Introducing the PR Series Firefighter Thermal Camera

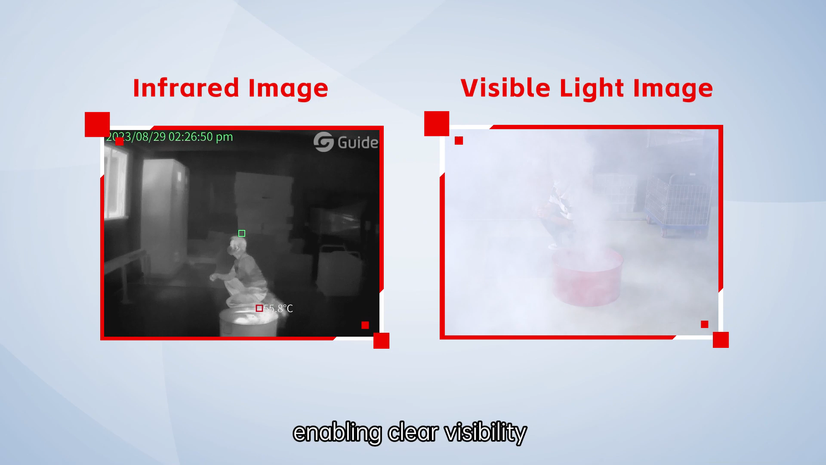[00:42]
enabling clear visibility in dense smoke or pitch-dark environments.
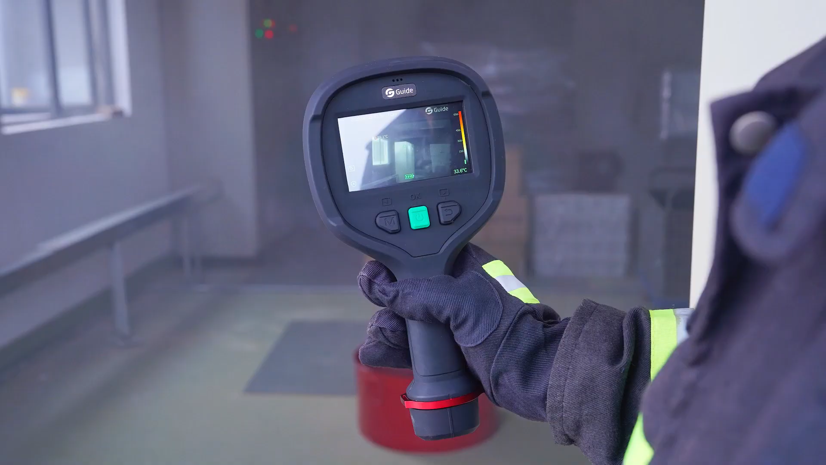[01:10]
Support temperature analysis and temperature threshold alarm.
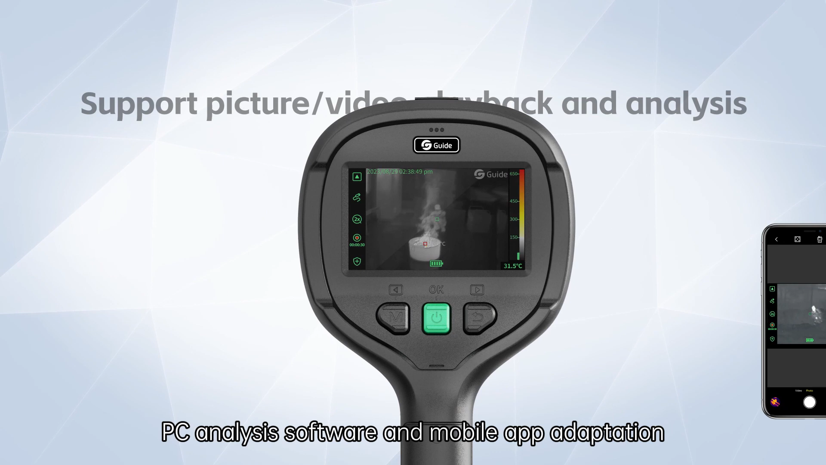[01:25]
PC analysis software and mobile app adaptation.